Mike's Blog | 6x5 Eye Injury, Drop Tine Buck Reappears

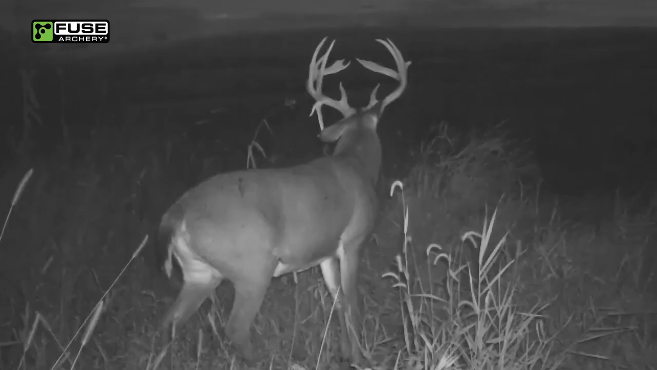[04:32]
It was actually early October, October 7th. And I've been running cameras pretty hard, but just got his first picture there after, you know, five weeks or so. I'm excited to see that he's still alive. I don't know if we have a great chance at him tonight, but you never know. In the middle of the lockdown here, he's probably with a doe.